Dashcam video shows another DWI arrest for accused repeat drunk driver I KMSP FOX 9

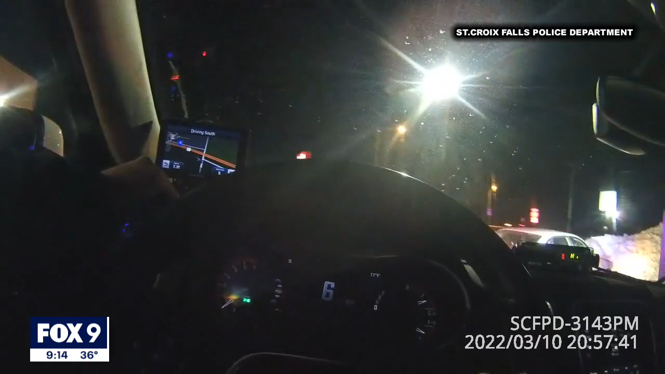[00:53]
Croix Falls, Wisconsin, pulled Phila over driving what looks like the same car from the Lindstrom crash after noticing her driving suspiciously just before 9 p.m.